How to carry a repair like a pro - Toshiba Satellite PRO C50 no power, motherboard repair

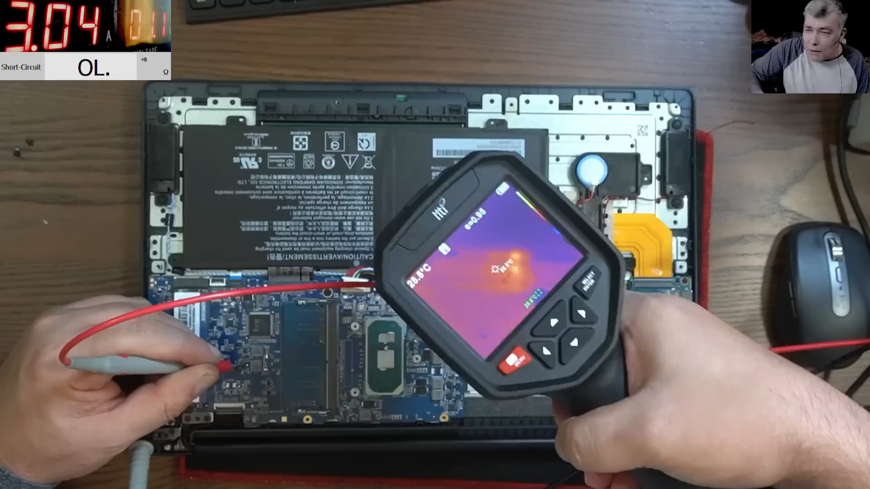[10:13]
I don't understand what is there I don't understand what is there it's taking 3 amps you know what let's not play it's not the chipset